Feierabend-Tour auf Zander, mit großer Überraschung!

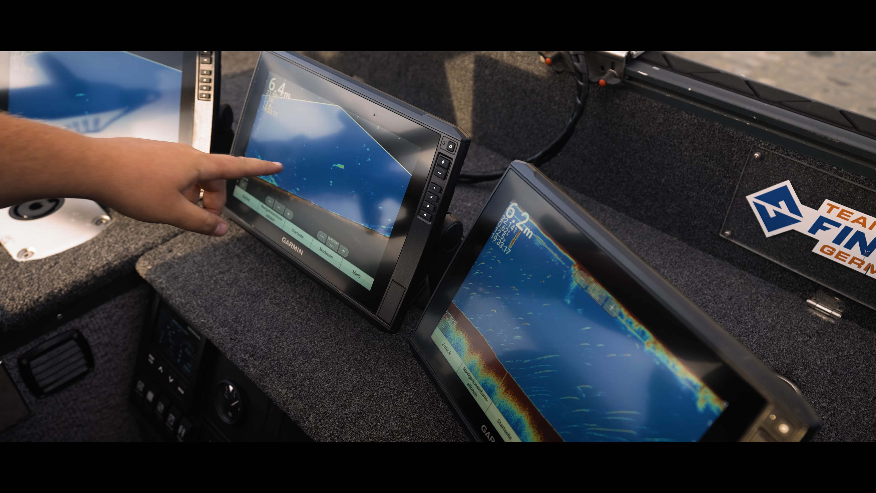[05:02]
Wo? Da. Warte mal, der ist jetzt... Riese. Richtig großer. Boah, guck mal, der schwimmt wie eine Sau. Der kommt gerade hoch, oder? Ja, der ist an der Köder. Der ist an der Köder. Wackeln, wackeln. Ganz schnell wackeln. Hier ist er raus. Alter, was ist das Band? Warte mal, der schwimmt. Mach mal Route hoch nochmal. Ja. Alter, Junge. So, Alex. Über dem bist du wackeln.
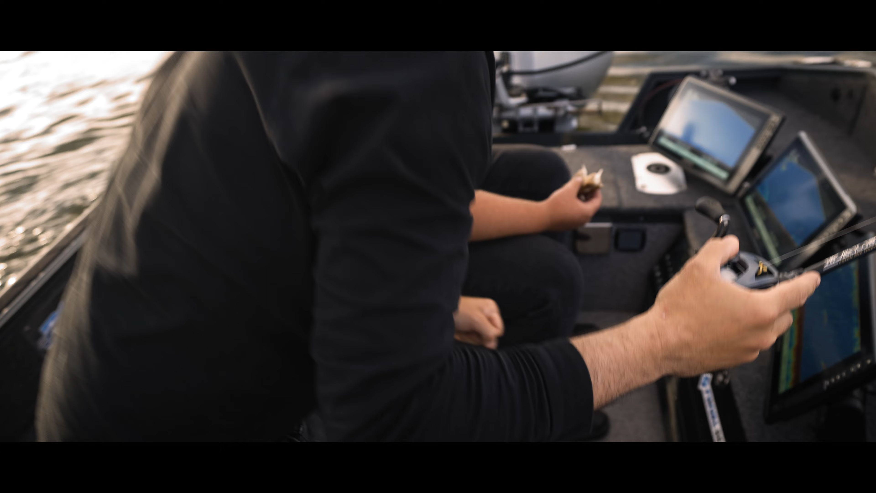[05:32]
Ja, dann nimmst du dich, Alex. Warte mal, der schwimmt schon wieder weg. Ich bin auf jeden Fall ordentlich aufgeregt. Da ist er. Runter oder? Nee. Paul gibt Ansage. Der ist 3 Meter. Mach ich. Der ist 3 Meter weg, der Fisch.
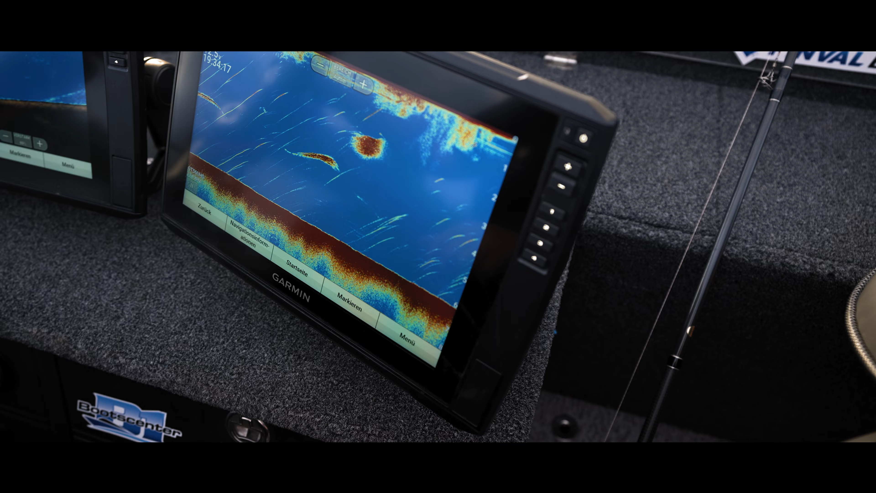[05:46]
Der schwamm.
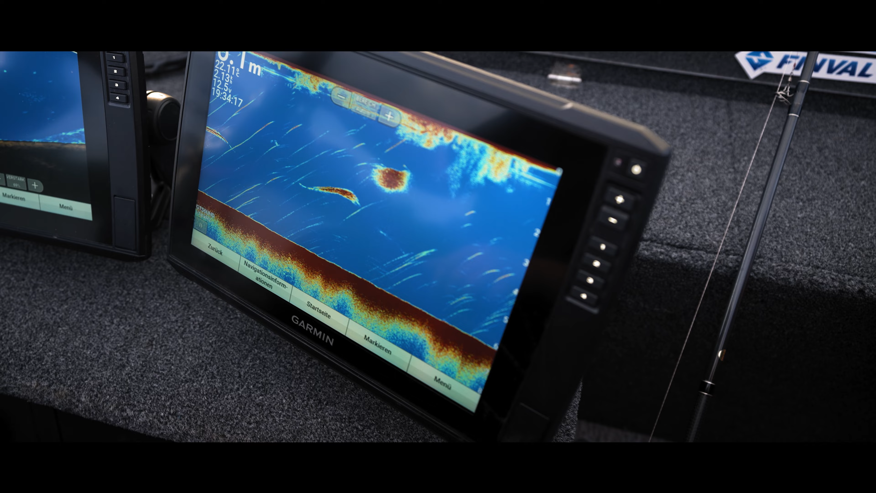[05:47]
Auf dem 2. ist er noch zu sehen. Mhm. Riesenfisch. 80 plus. Ist das spannend, ey. Vor allem, aber nicht so wirklich planen, was ich hier machen muss.
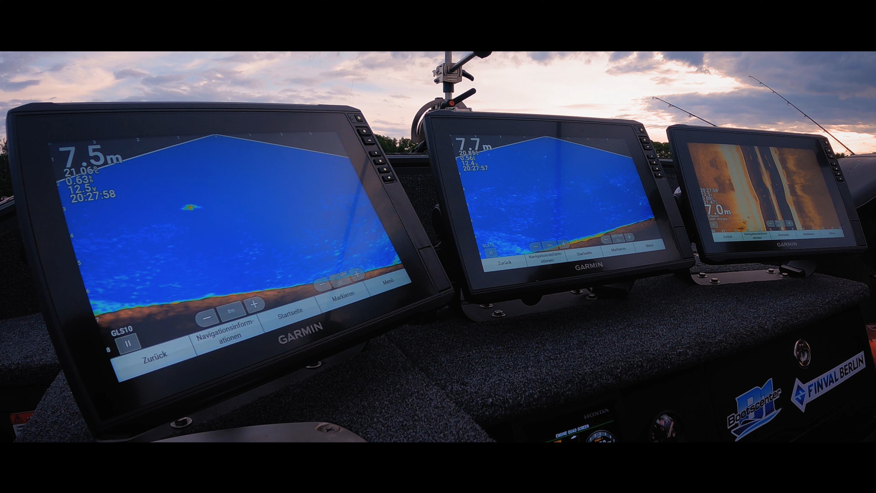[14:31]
Guck mal, da ist er. Reagiert doch sofort. Raus.
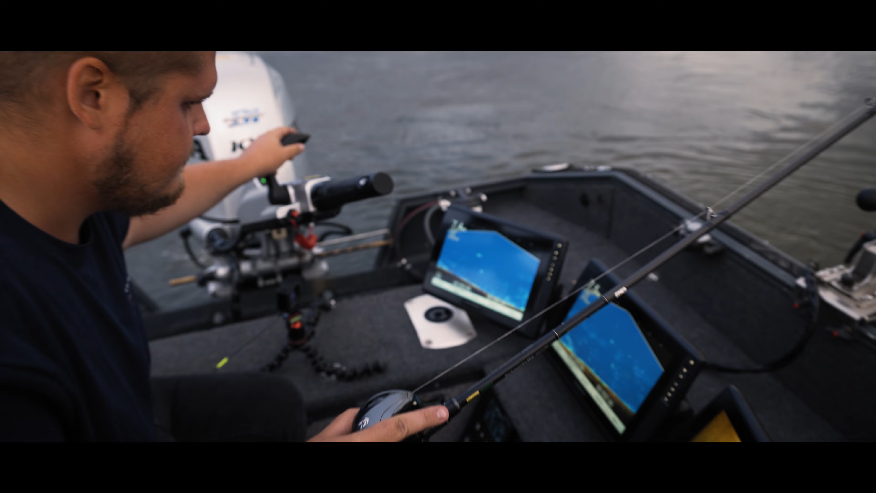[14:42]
Jetzt kommt er. So, er kommt. Was ist denn los? Der dreht sich. Hier ist andersrum. Ja.
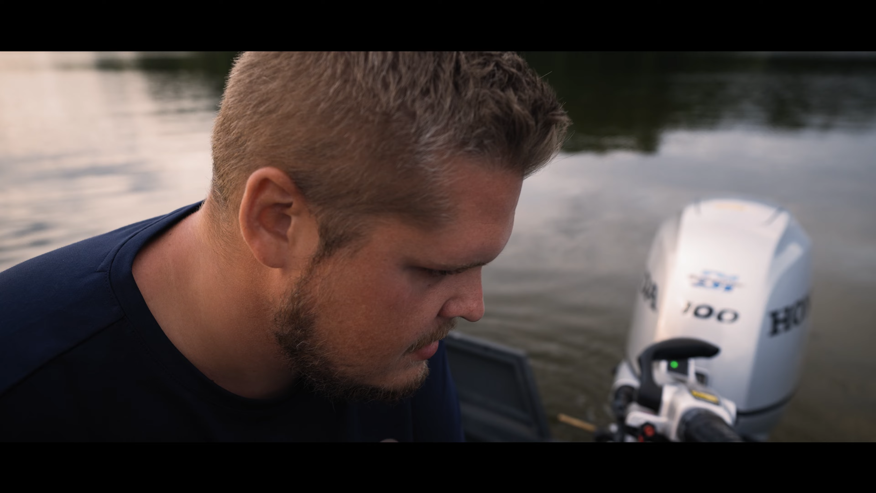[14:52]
Der große Zettispring immer aufgeregt, ey. Da ist er. Der ist am Köder. Kann ihr sehen? Mit Kamera. Da, der ist hinterher. Da sieht man.
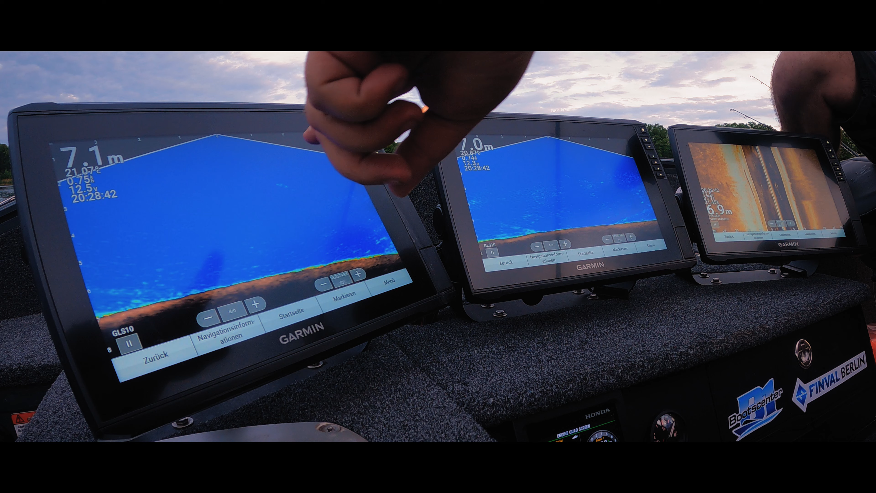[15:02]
Boah, der kommt richtig mit hoch. Der will nicht richtig. Der hat zu lange gebraucht. So, erster Köder lief nicht? Nee, erster Köder lief nicht.
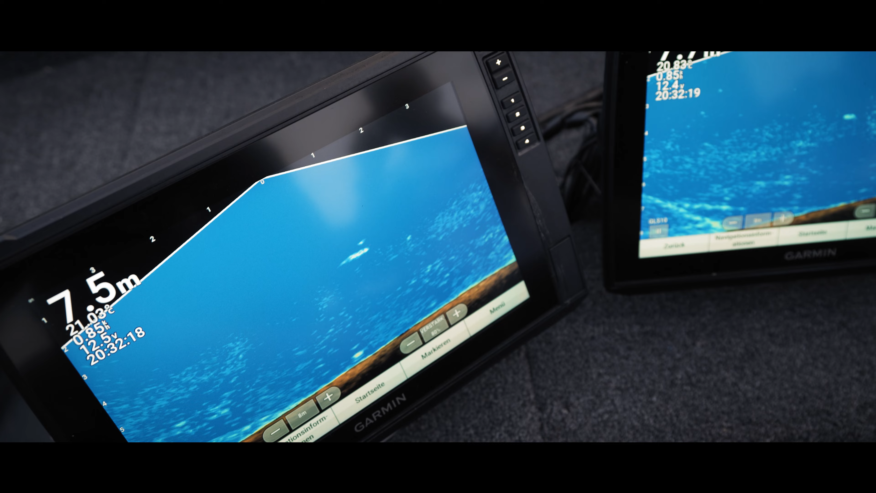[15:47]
Ich würde nur sagen, dass es klar ist, dass Paul 2 Minuten dran ist und sich einen Zander rinnt. Ja. So, jetzt dreht er sich nochmal.
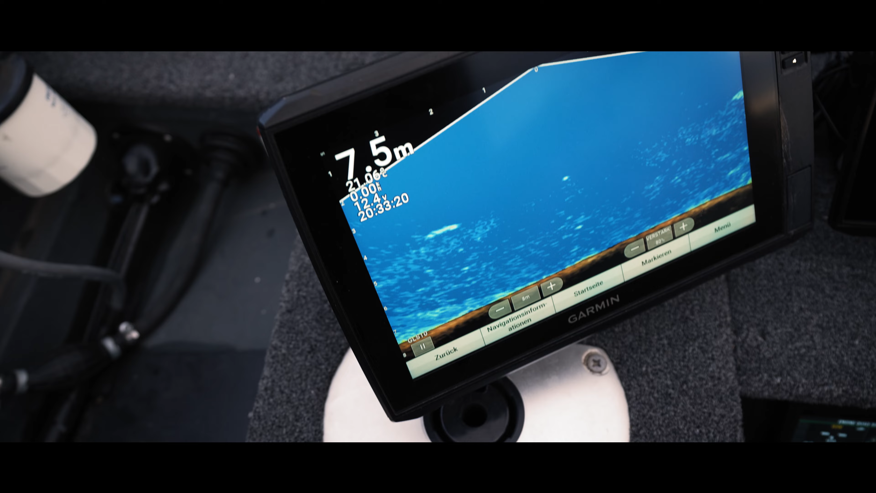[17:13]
On screen: depth 7.5 m
Kleine Bar, also entweder große Barsche oder kleine Zander wieder drin rum.
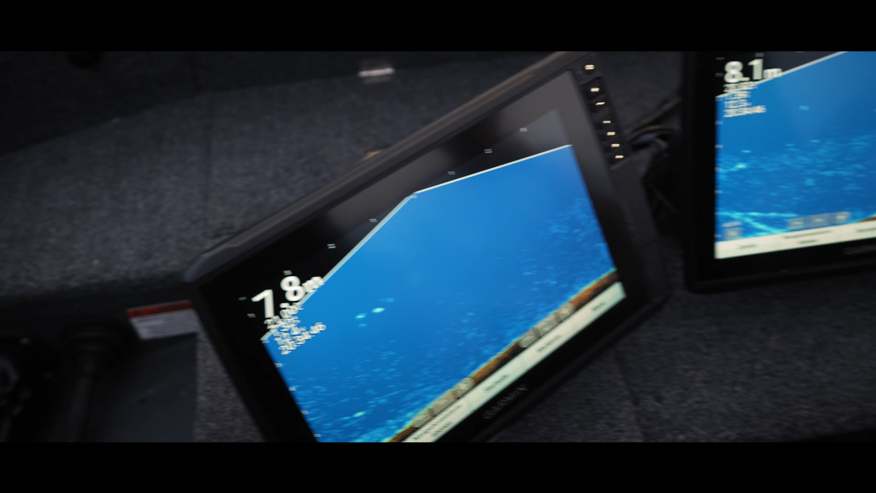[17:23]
Interessant. Wir haben gerade einen Butterfisch hinterher gejagt. Man lernt ja auch ungemein über die Fische, wenn man so live hat.
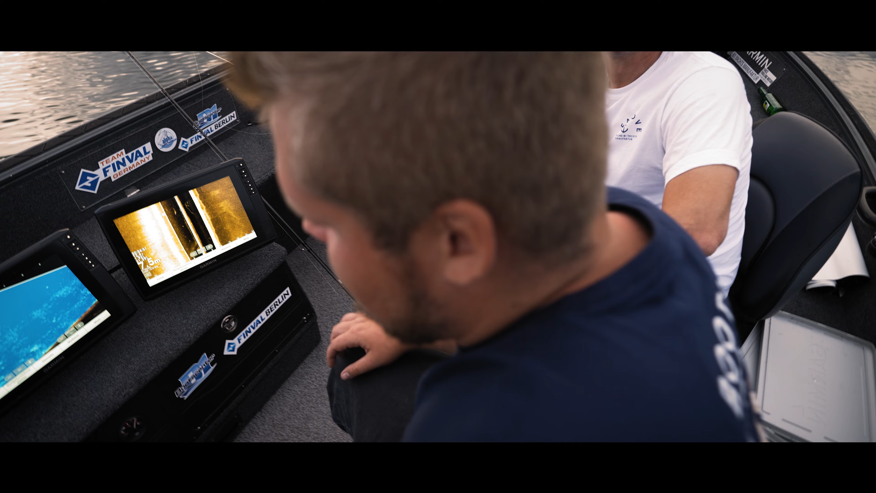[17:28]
Man lernt die ganz anders kennen, definitiv. Das ist echt so.
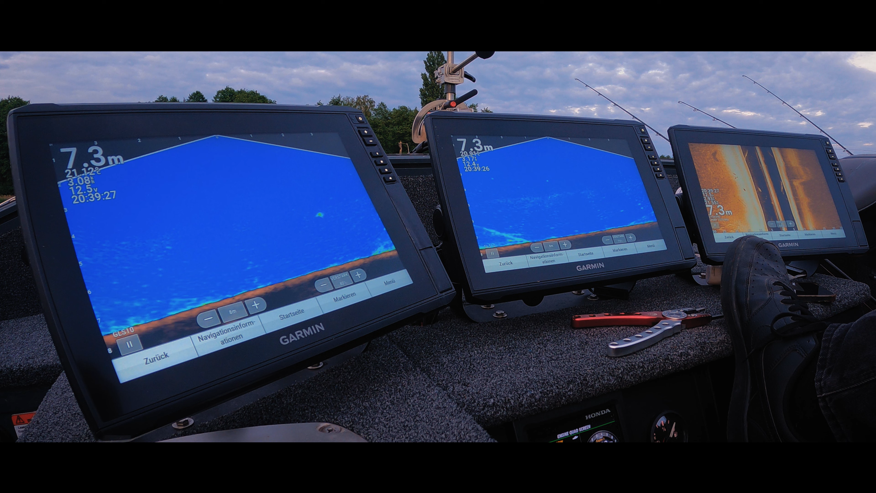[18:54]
On screen: depth 7.3 m
Das ist ja auch, zieht ja auch so an, wo man einfach mal schaut und kann da mal reingucken. Das ist das. Das ist ein Marmorkarpfen und da hinten war ein Zander. Ja.